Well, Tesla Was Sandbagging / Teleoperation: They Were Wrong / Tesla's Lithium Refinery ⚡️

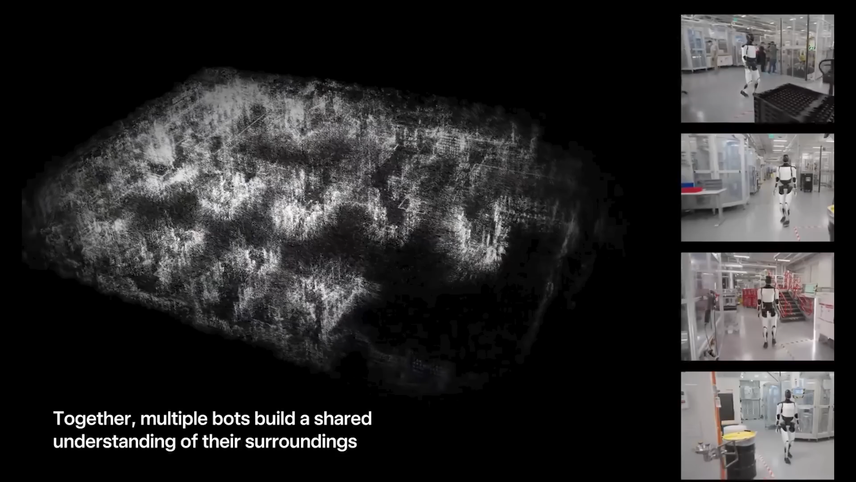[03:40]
I'm really waiting for a similar feature with the vehicle fleet, the ability for cars to communicate with one another for real-time traffic data or potholes, new construction, etc.
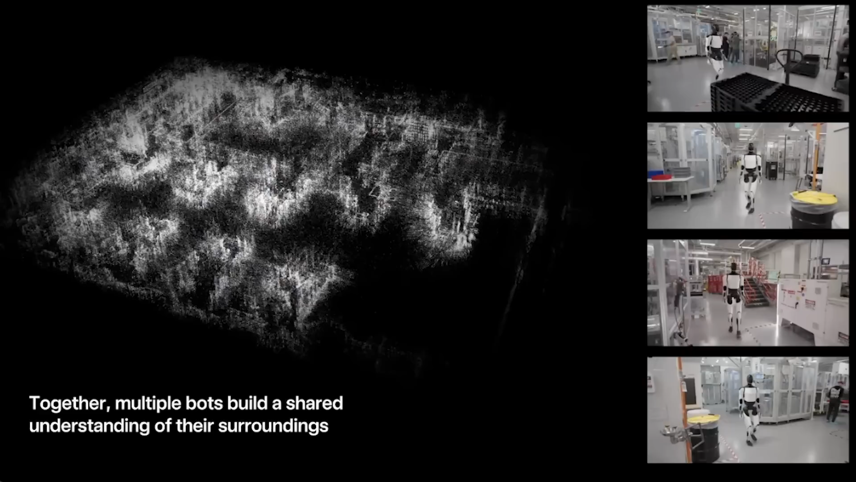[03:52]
And the video says later, Optimus can tap into these for navigation, implying some recall.